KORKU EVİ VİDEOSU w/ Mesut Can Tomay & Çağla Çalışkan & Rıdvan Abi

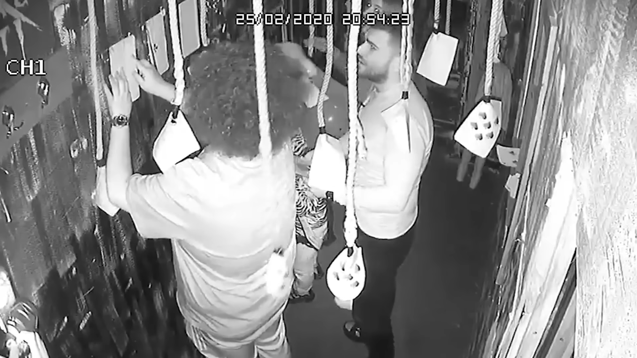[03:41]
Çekil bunlar aksesuar galiba. Ananı s**eyim ya. Ama niye ayin yazıyor bunda? Lan evin adı falandır bu ya. Kargocu yazmıştır.
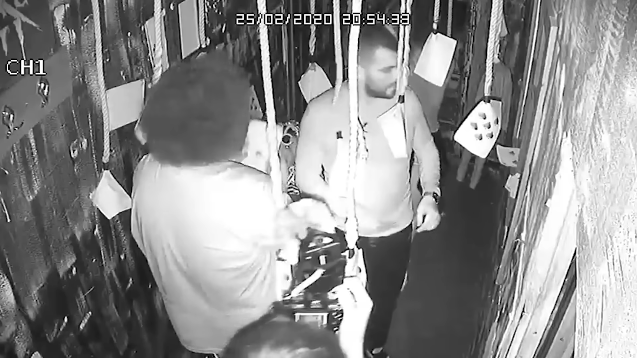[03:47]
Ne rezil adamsın ya. Oğlum bir şey diyeceğim.
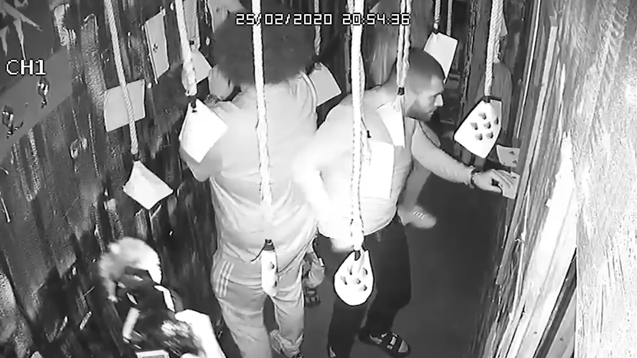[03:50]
Dur. Arkada bir şey var. Nasıl yani? Seni o... Dur. Bak arkada.
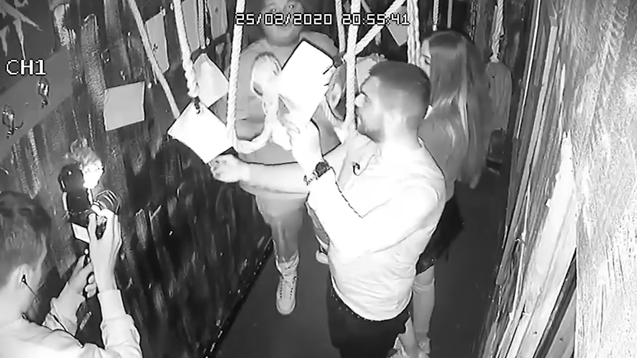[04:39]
3 tane karo var. 4 tane karo var.
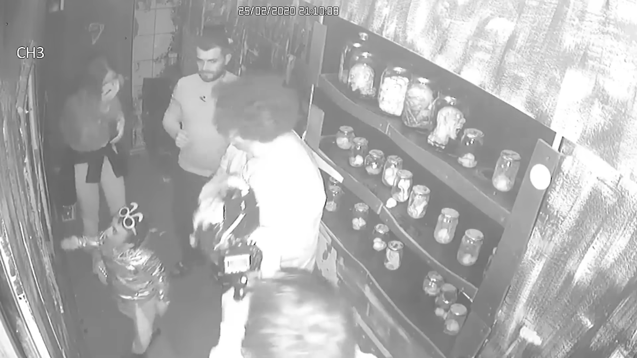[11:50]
Rıdvan abi oraya dokunursan sen... Çerçevede 3 tane kavanozun resmi var. Evet.